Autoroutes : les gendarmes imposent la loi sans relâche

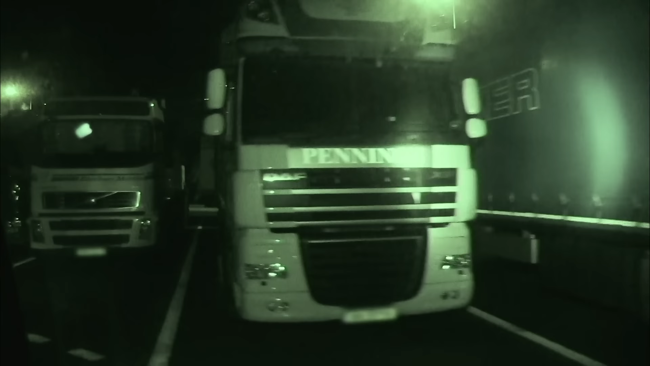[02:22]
Pour éviter les agressions et les vols de marchandises, le gendarme Olivier y patrouille tous les soirs.
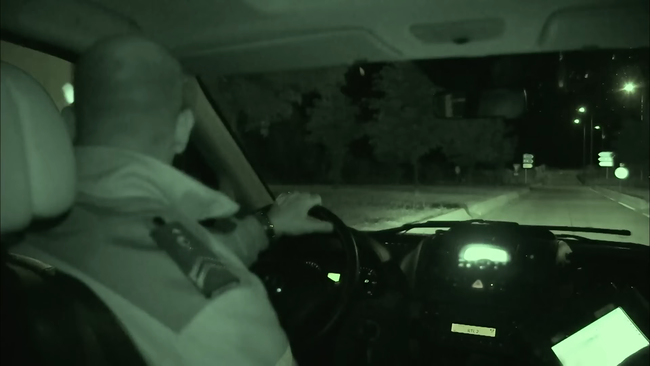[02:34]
Un calme apparent qui peut toujours réserver des surprises.
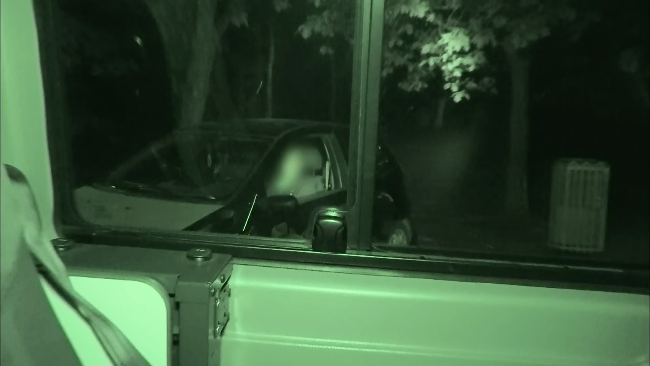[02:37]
Agression ou simple assoupissement, Olivier préfère vérifier.
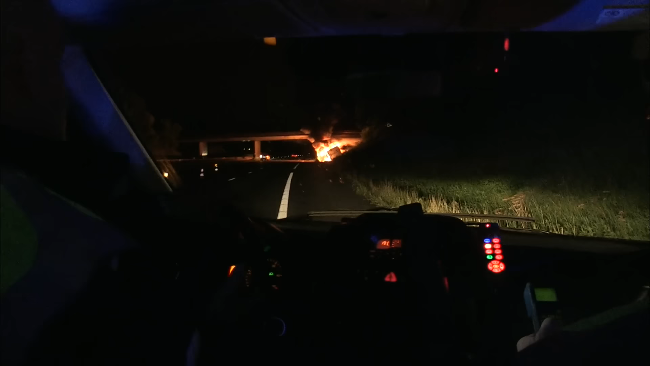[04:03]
L'homme a-t-il eu le temps de s'extirper de la carcasse de son camion ? L'autre problème est de savoir si la marchandise est dangereuse ou pas.
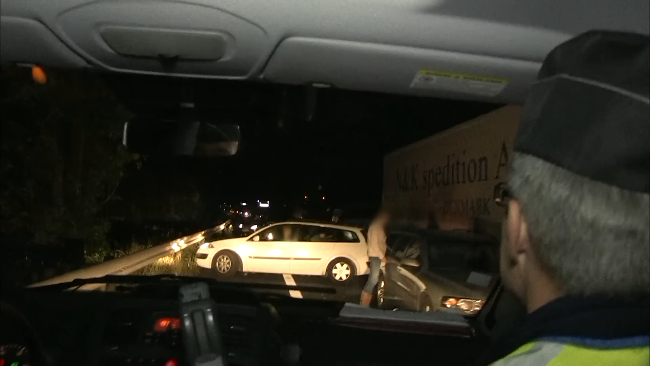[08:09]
Mais il fait quoi, là ? Plusieurs d'entre eux ont déjà fait demi-tour en pleine voie. Résultat, un incroyable enchevêtrement de véhicules.
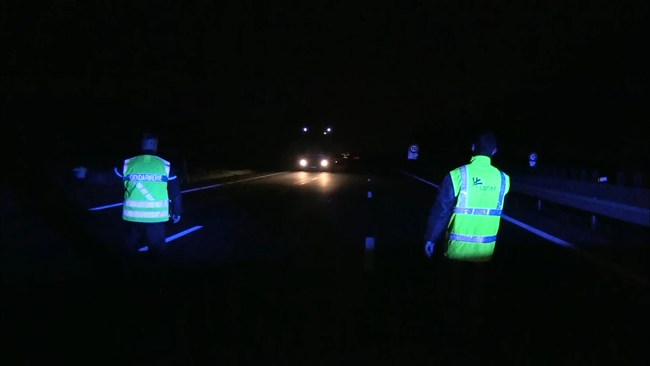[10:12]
D'autres véhicules pourraient suivre. Il réussit à stopper le camion et c'est la radio des patrouilleurs. Qui fournit l'explication.
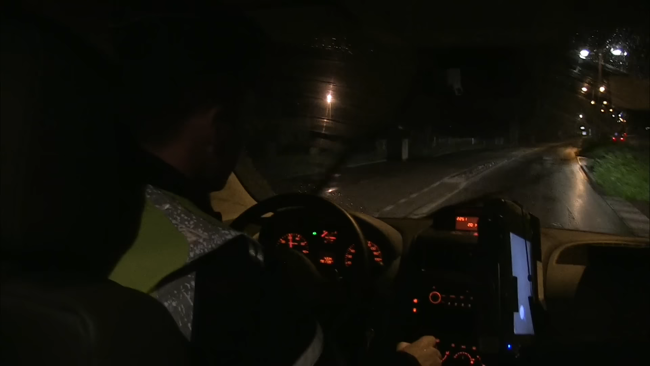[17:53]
Je lui ai fait signe de s'arrêter parce qu'il collait le motard. Et il a fait signe, il a fait style de ne pas nous voir. On va voir ce qu'il a se reproché.
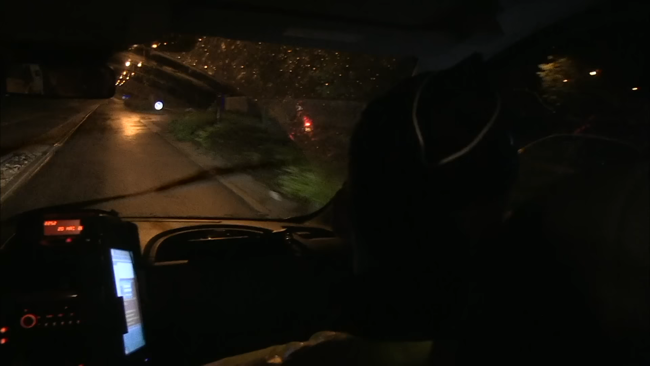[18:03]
Christophe vient justement d'être le témoin d'un comportement dangereux. Et la voiture qui a failli percuter le motard. Il veut s'arrêter. Tente maintenant d'échapper aux gendarmes. Il fait exprès là. Christophe n'est pas au bout de ses surprises.
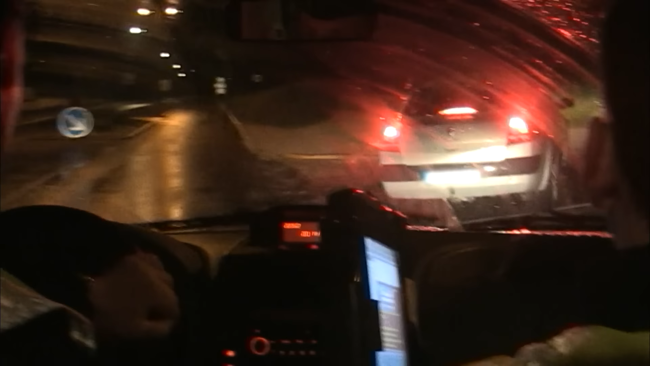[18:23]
A peine arrêté sur le bas côté, le conducteur va faire preuve d'une parfaite mauvaise foi.
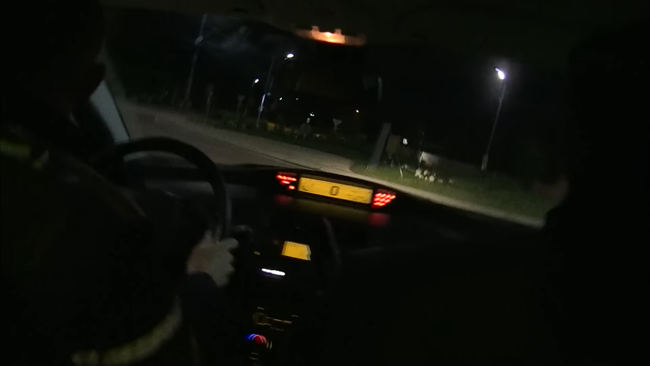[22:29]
Un motard vient de refuser de s'arrêter, comme le lui demandaient les collègues de Christophe.
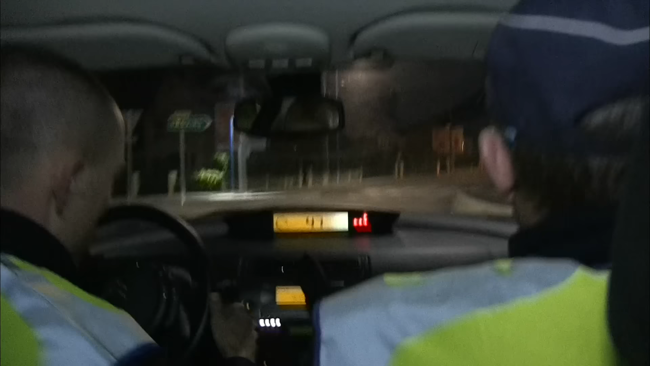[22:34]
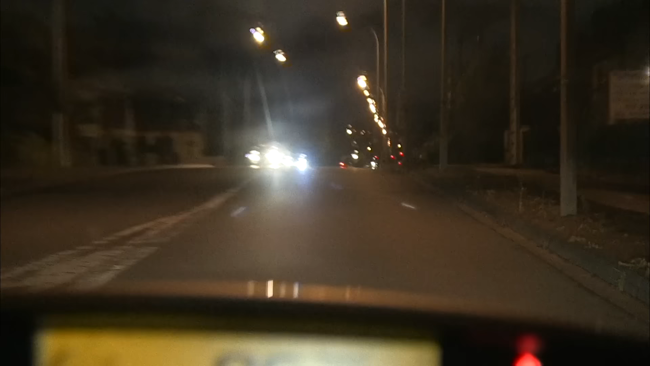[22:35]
Le gendarme Jérôme prend le fuyard en chasse. Une course poursuite qui pourrait s'avérer dangereuse. Dernièrement, dans la région, plusieurs braquages de commerçants ont eu lieu. Ils impliquaient souvent des jeunes en moto.
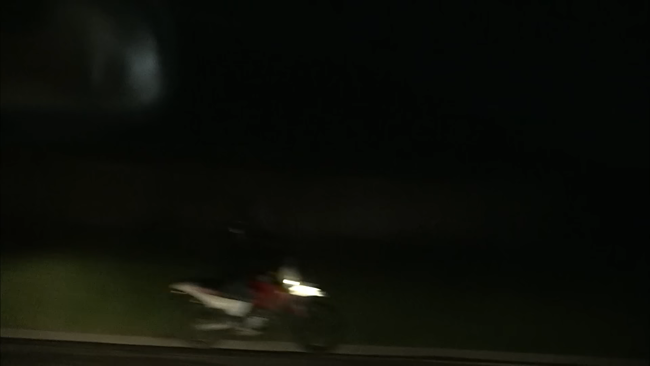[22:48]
Le suspect est dans les phares des gendarmes à leur portée.
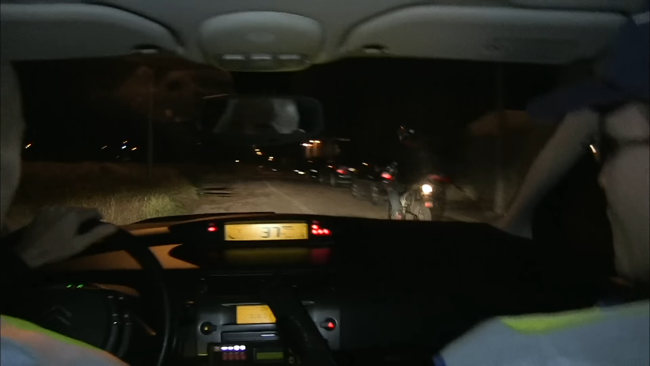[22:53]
Mets le bleu, mets le bleu, mets le bleu, bordel! Mais le motard a pris tous les risques pour éviter le contrôle. Et visiblement, il n'entend pas se laisser faire aussi facilement. Il risque même de provoquer un accident. Alors Jérôme va tenter le tout pour le tout. On t'arrête!